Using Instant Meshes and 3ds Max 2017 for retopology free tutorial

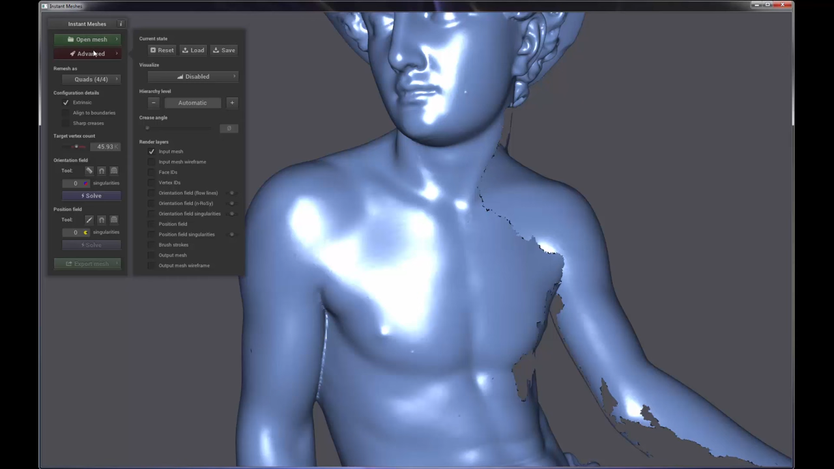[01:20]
I've already opened up the mesh, and you can see that we can actually see the wireframe. So this is the data that we're working with, and this is completely unusable depending on what we might want to use it for. Maybe we want to do some cool animated VFX to this thing, or we just want cleaner topology. Either way, it doesn't really matter.
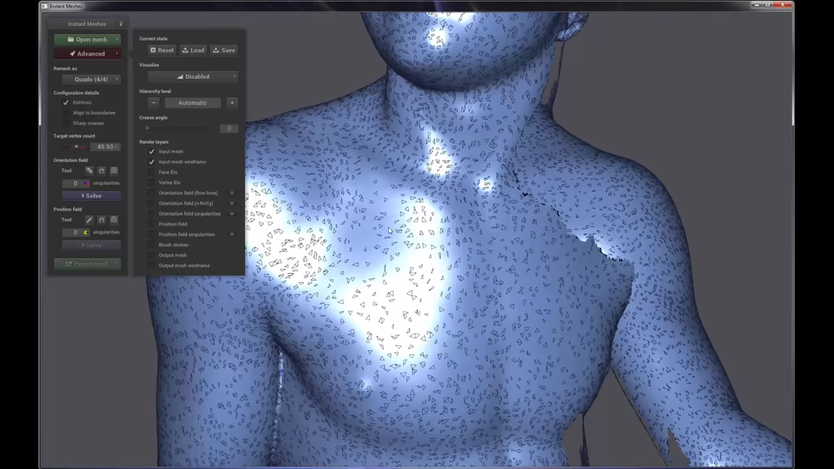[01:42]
It's just a good example of how we're going to use this to re-topologize this data. So there's a lot of other things here that we can turn on and off here, but for right now, we're just going to look at the workflow. So the workflow basically goes like this. First thing we're going to do is create an orientation field, which gives us an indication of the direction of the mesh topology and kind of a look and feel of what it looks like. And then we're going to actually detail some settings on positioning of the edges and the geometry, so it's a little bit more specific.
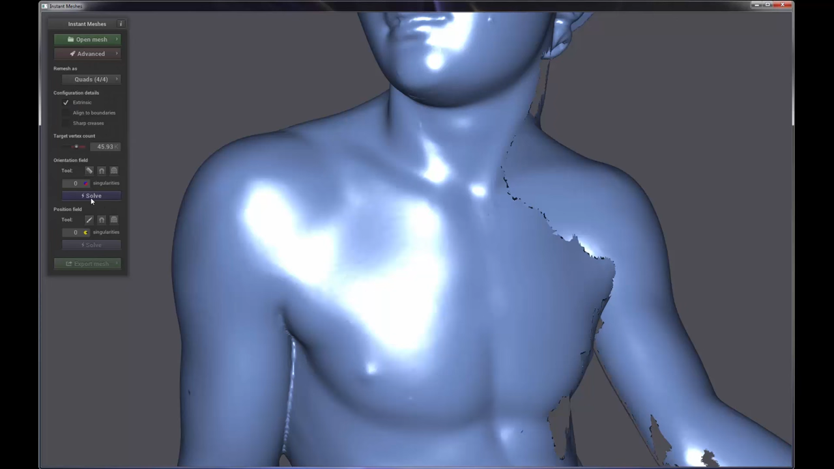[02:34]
that give specific control or identification of hard edges or creases or things like that. So we definitely want to keep that on. So the first thing we're going to do is we're just going to go ahead and solve for the orientation field. And you can see we get basically these brush strokes.
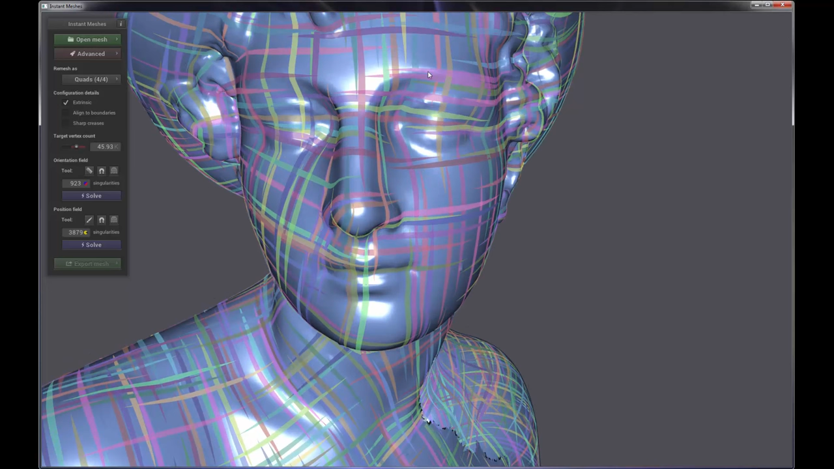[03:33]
edge loops or the flow of the topology goes around the face, right now it's pretty much going in a straight grid.
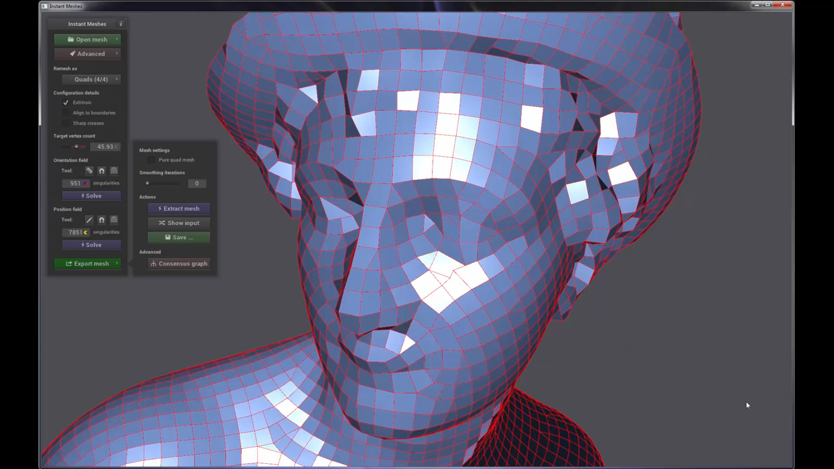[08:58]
And you can actually see now the decisions that we've made in edge loops and flows and things like that. You can see we have looping around here.
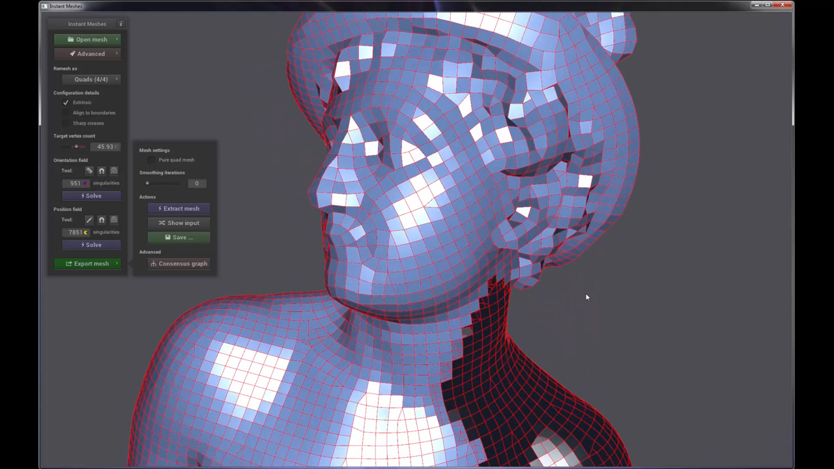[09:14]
We still may have to do some work, but we're getting a lot of the heavy lifting done in terms of the loops and orientations where we would normally want them.
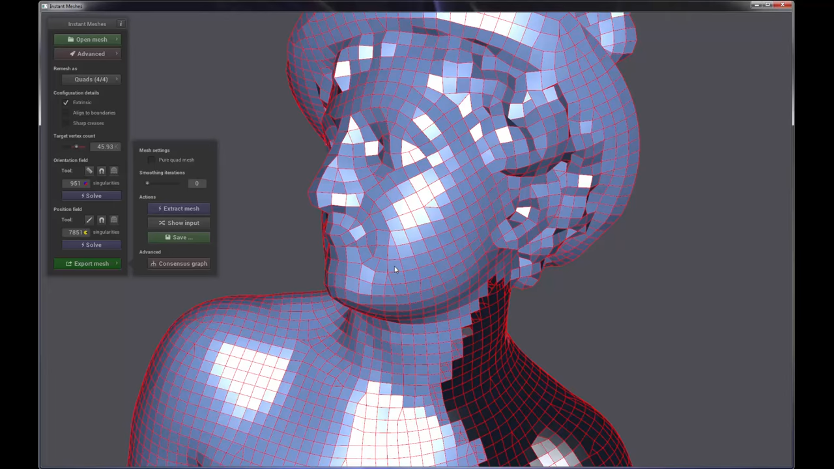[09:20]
And this will be evident when I show you in 3ds Max the differences of all the different things that I've created. So once we have a mesh that we can work with,
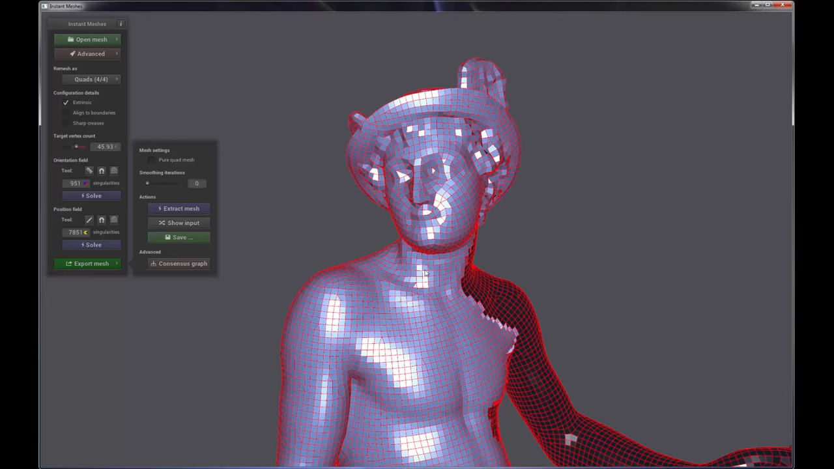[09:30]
and we could probably spend a lot more time working on this if we wanted to, but you can see what it is that we're getting.
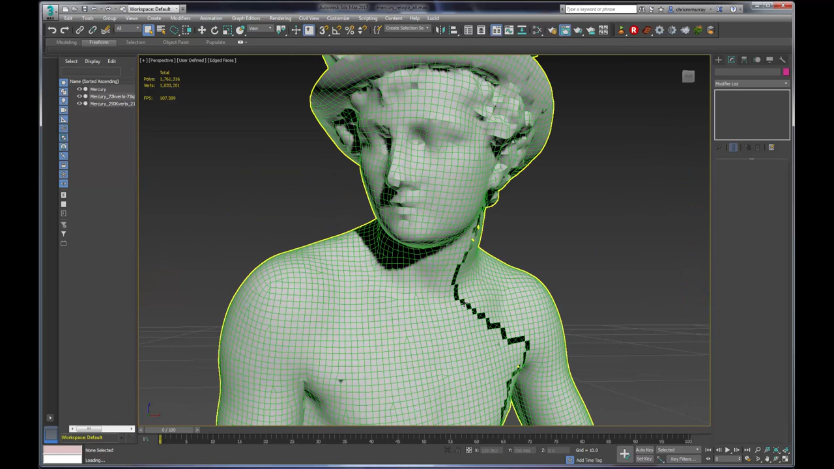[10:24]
It has a couple of open edges and borders and some missed polygons and things like that.
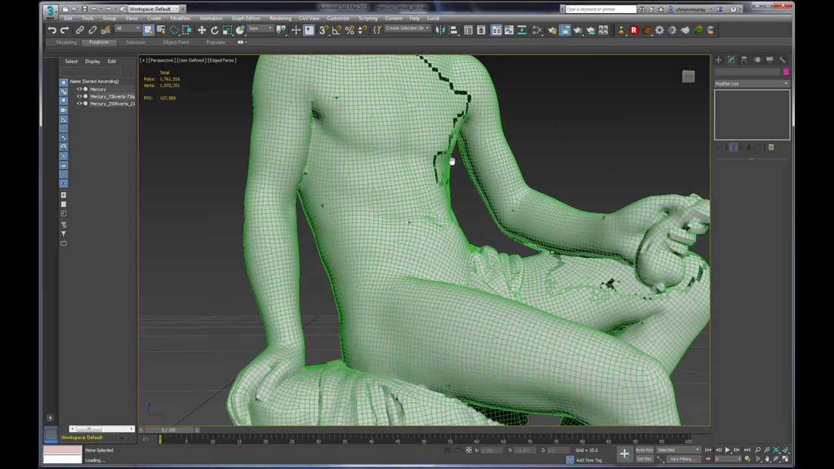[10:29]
Nothing that doesn't seem too terribly horrible to fix. I could probably fix that all pretty easily. You can see, you know, with the lower resolution, we definitely lost some detail in there.
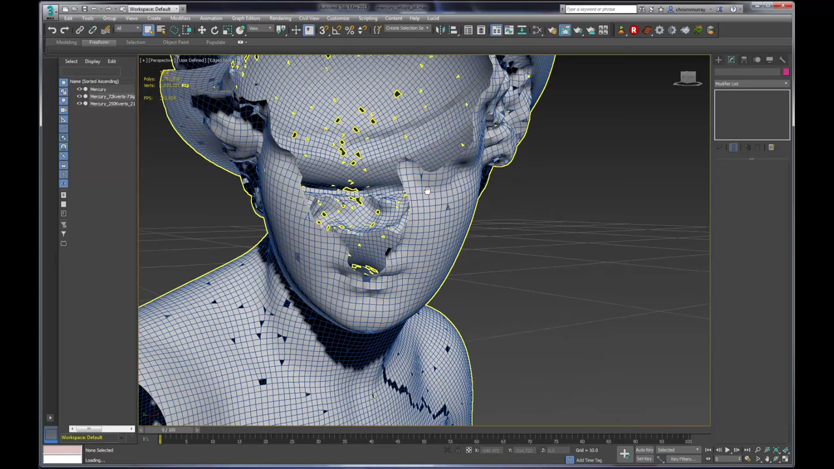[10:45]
This next mesh right here is the same process that I showed you earlier, but I set the vertex count to 250,000K.
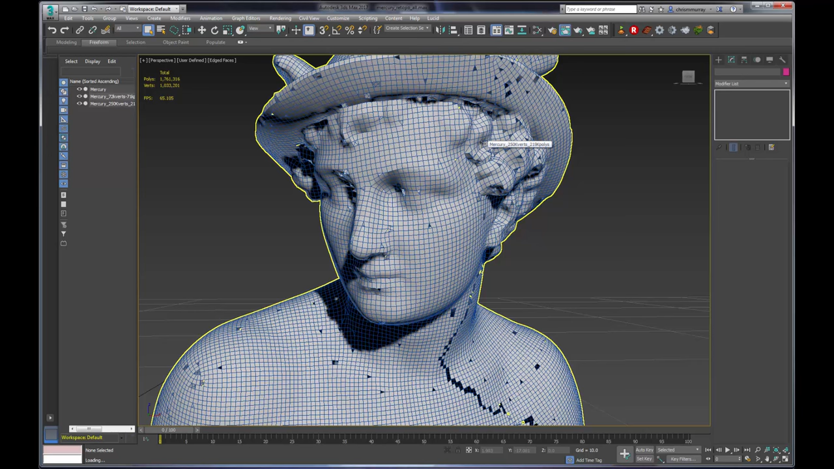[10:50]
And you can see we definitely have a lot more detail in there. It should be noted that I did not do any of the
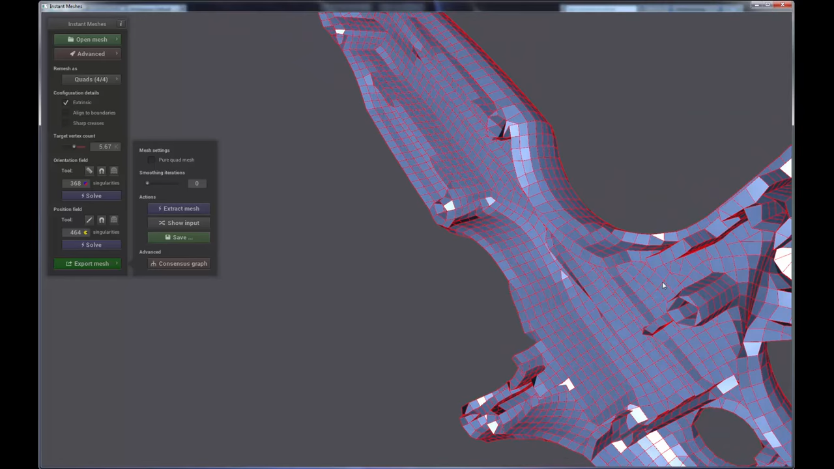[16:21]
These are the pieces that I would probably get rid of since I'm doing a product animation,
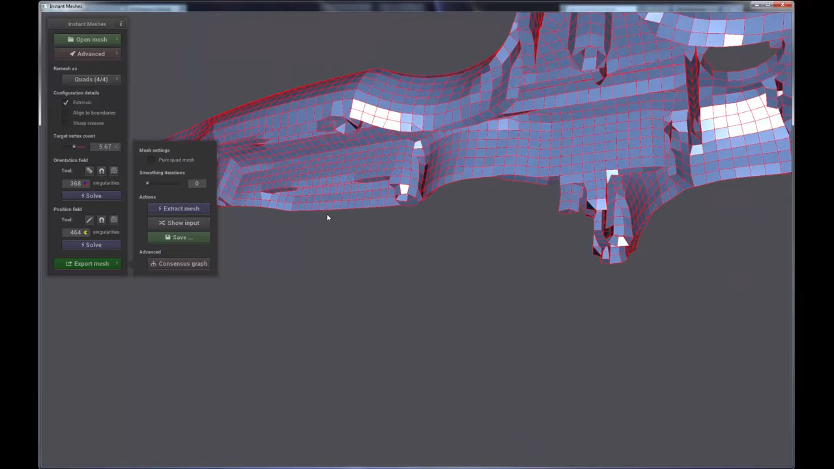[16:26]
so I don't really need that, but it's also going to make it a lot easier to get rid of all of that extra stuff.